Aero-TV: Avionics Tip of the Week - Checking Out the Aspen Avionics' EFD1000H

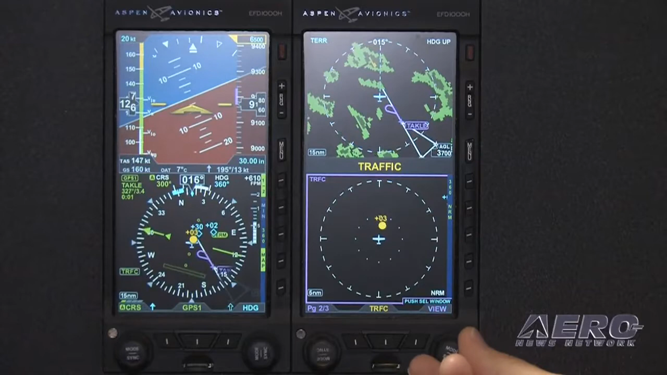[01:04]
You'll have storm scope page, you have a traffic system, you'll have the traffic page.